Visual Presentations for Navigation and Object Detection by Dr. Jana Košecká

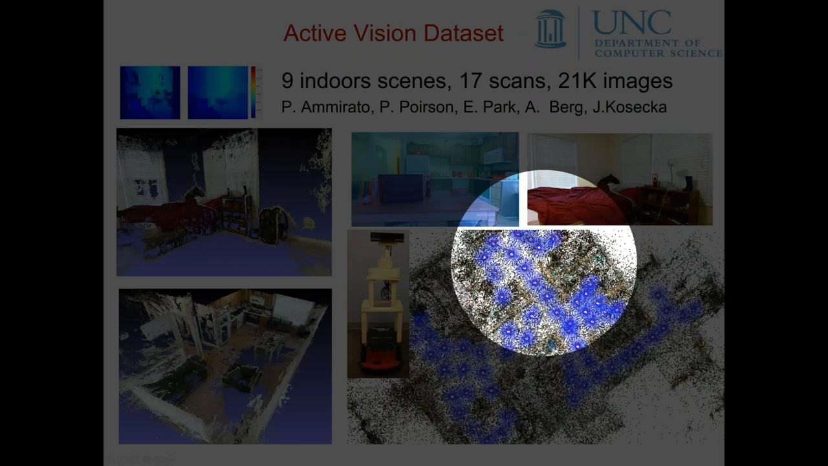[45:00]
So there are 12 views at each location and the locations are about 30 centimeters apart. So, so the blue little stars are the locations where the images are taken and the lines correspond to the viewpoint. So what we have done is basically we have densely sampled the environment and all the possible views and we have done it for 15 apartments. So what we have now is this data sets of different apartments and different layouts where the view sampling is really dense.
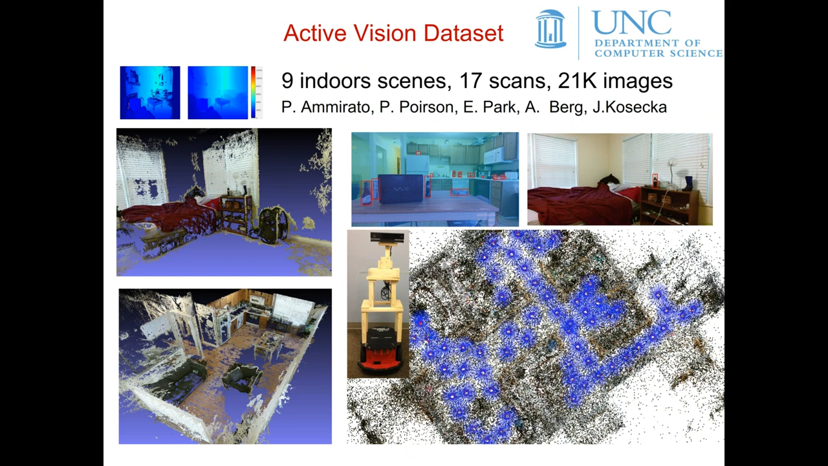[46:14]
we have all the small object labeled because we, you know, want to train and evaluate. So this is our ground truth information. And so, so this is just to visualize that how the performance of the detectors dramatically varies as a function of viewpoint. So if I have an object here, which is the hot sauce bottle,
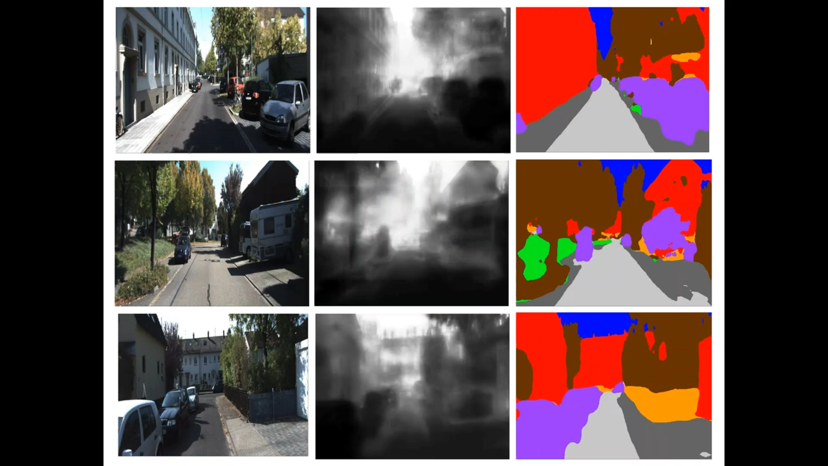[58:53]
And I think what is exciting that it really works in complex settings. So here are some outdoors images and you can see how, despite of this difficult lighting variations and shadows, the road can be correctly detected.
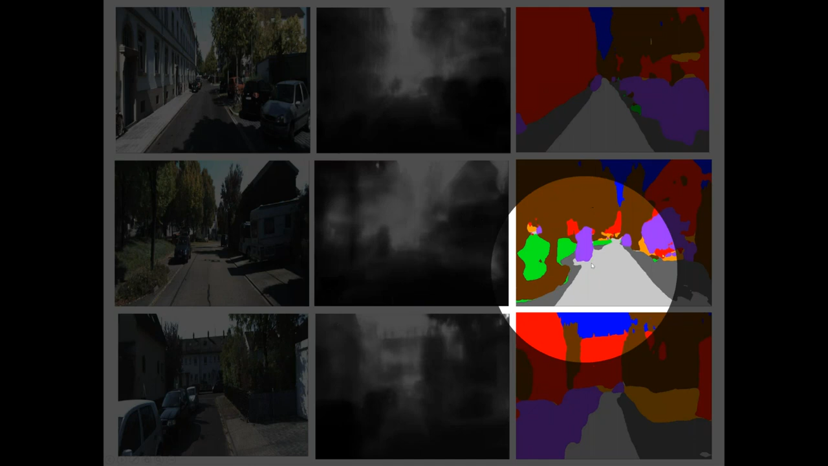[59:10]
And the depth maps are rather coarse because this is kind of a very simple depth recovery technique, but also quite effective. So let me, two more minutes and I'll finish.